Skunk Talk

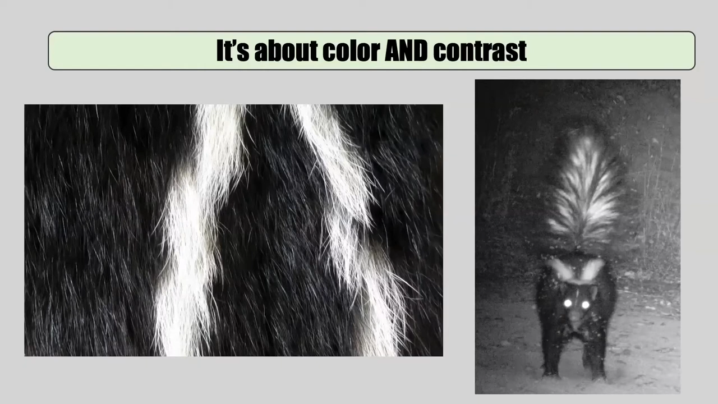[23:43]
So these guys aren't black and red because if they were black and red, when the light levels dropped, that black and red would be almost indistinguishable to most of those species, if that makes sense. So these guys are called, um, aposematic, which is a really complicated way to say, um, warning coloration.
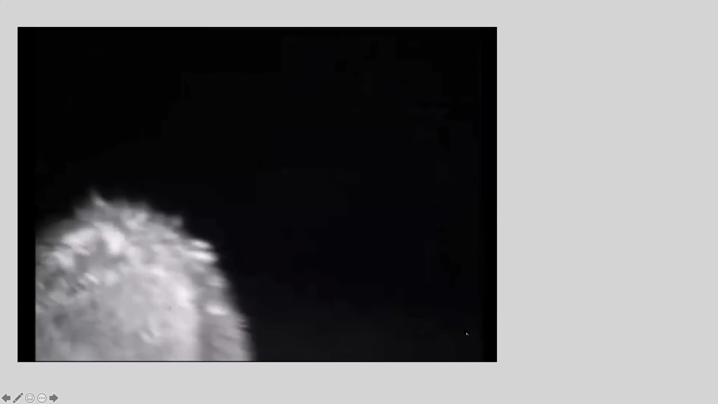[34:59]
So I would identify to species. So that's a raccoon.
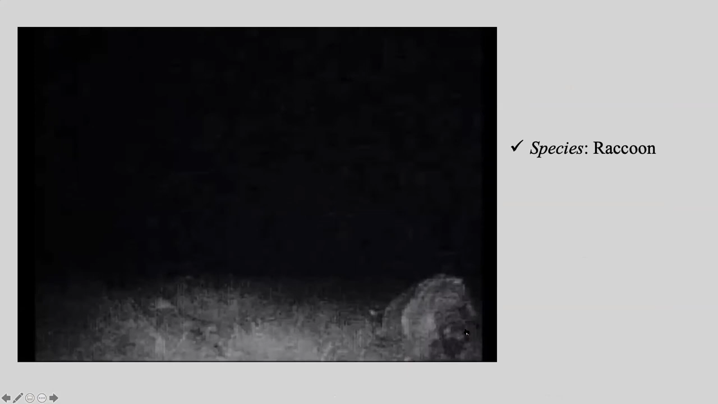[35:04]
This is a gray skunk right here. Um, and I was also curious to see if it paused in its approach.
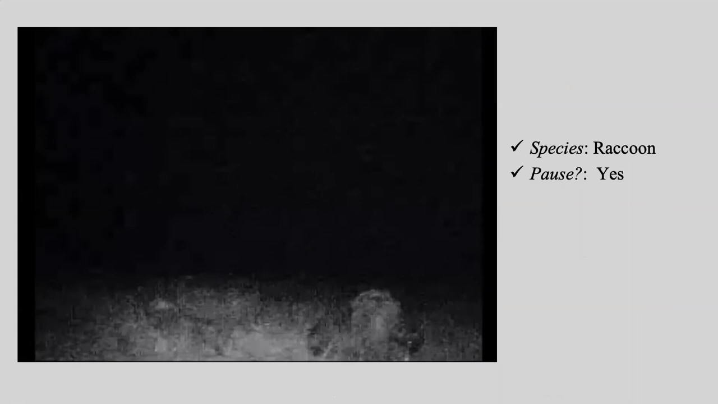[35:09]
Like if it seems a little bit nervous and how long it paused for,
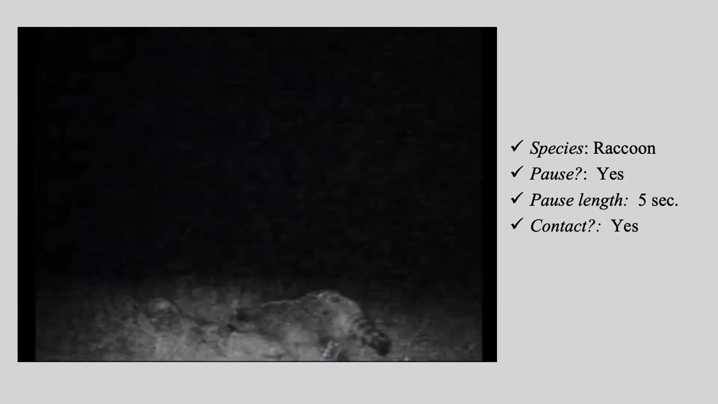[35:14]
whether or not it made contact and then how long it took to make contact and how long it stayed in contact before taking off.
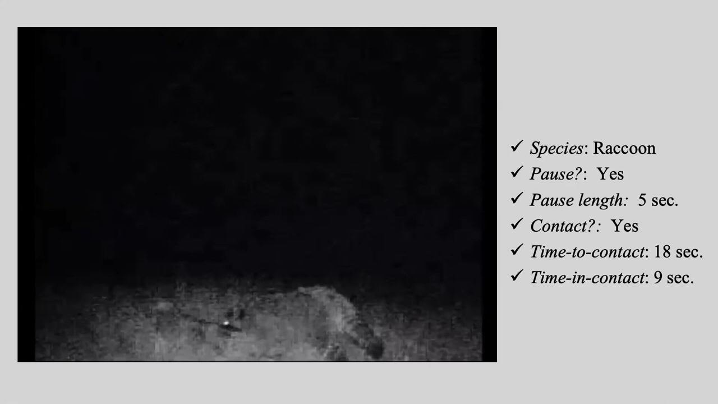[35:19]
And by and large animals were super confused by all of this. Um, but I had some pretty interesting,
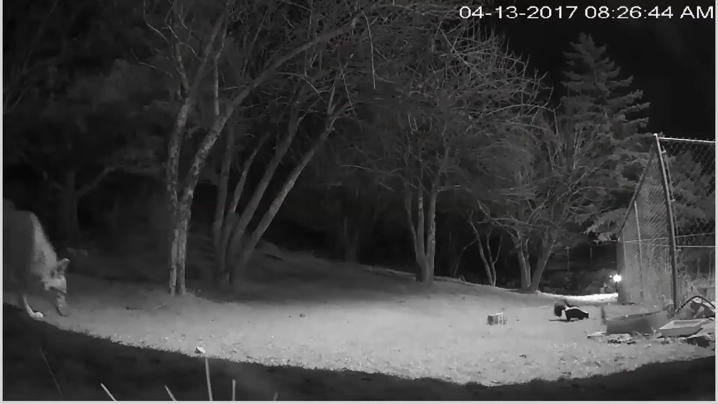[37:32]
Um, here's a coyote, um, again, skunk's vision is not particularly good. So it takes him a minute to spot the coyote. Tail goes up, breaks the ground and then does the charge. So, you know, just to kind of keep in mind, these skunks weigh 10 pounds, 12 pounds, um, at the absolute most.
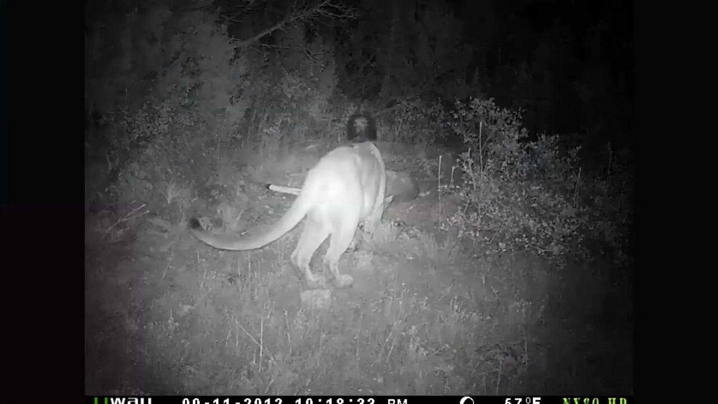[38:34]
So we think about skunks and, um, defending themselves by spraying, but this is a skunk that I don't know if it's, it may feel threatened by this mountain lion, but you can see the mountain lion's head, um, is low and it's probably just trying to eat this deer that it's just killed. Um, and you can see the skunk displaying at it and mountain lion's like, Hey man, I'm just trying to eat here. And then it sprays it. And then suddenly it doesn't have any competition for this fantastic meal.
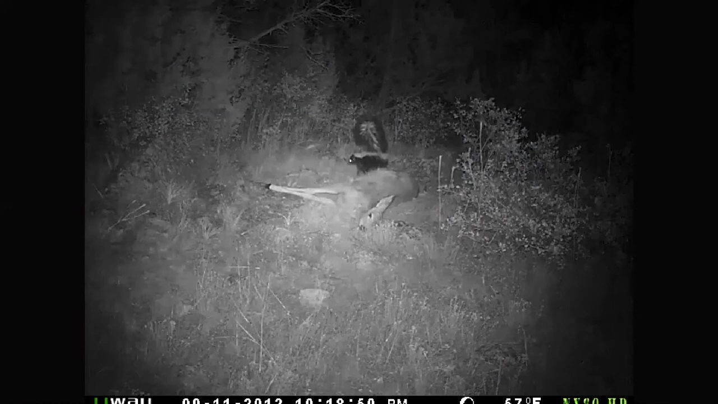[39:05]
Um, and then this is the handstand of the spotted skunk.
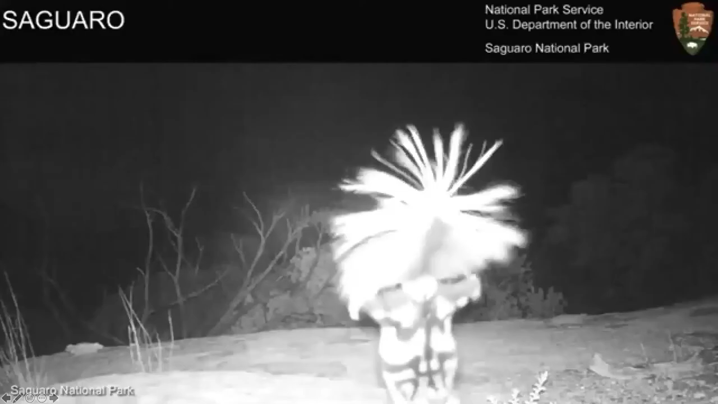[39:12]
Um, there's a little feet out to the side here, um, and they can actually spray from this position. They just sort of bend their back forward and then they spray over the top of their tail. So essentially, you know, his head is down here at the bottom of the screen and you can see where he's pointing, um, and just fold himself kind of in half and spray from that position. Um, and then this is one of my favorites. So this right here is a bobcat.
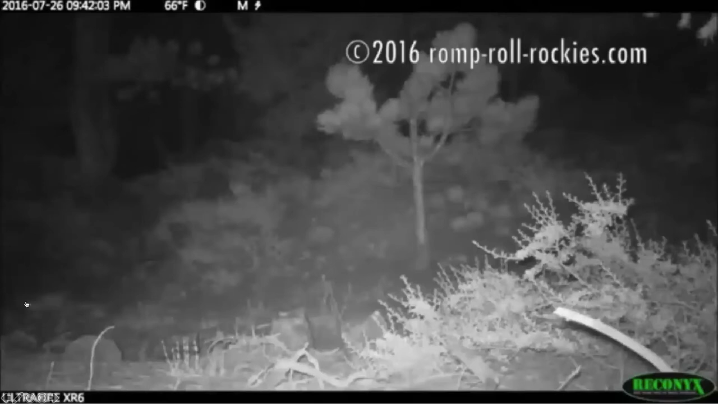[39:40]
Here's a spotted skunk. Again, the size of a ground squirrel, um, chasing this bobcat around and man, these guys just like, do not give up. So this is some time later. The bobcats up here. So the infrared camera creates this sort of bright eye shine. It's easy to see guys, but see this here comes again and it's going to come this way. And then here it goes again. It's still chasing it.
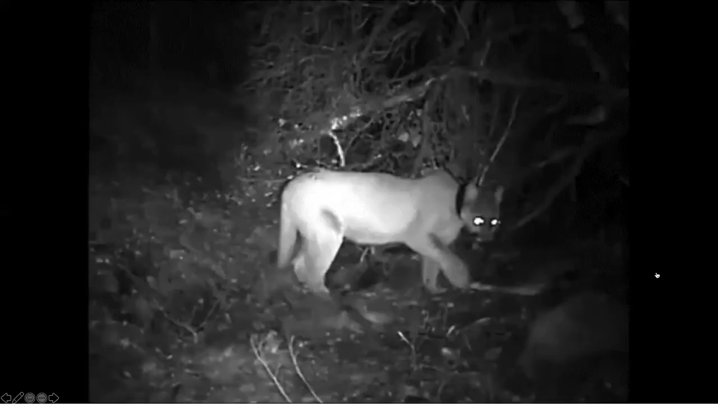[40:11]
Um, and then this quality of this video is terrible. This is from a research project on mountain lions up in Modoc County. Um, and, uh, there's an elk carcass right here, uh, that you can't see. Um, and so the researchers were watching this and they see their mountain lion sneak back over here and she hangs out for a little while, um, but it's not feeding. And so she kind of sits down and relaxes and just kind of stays in this one spot.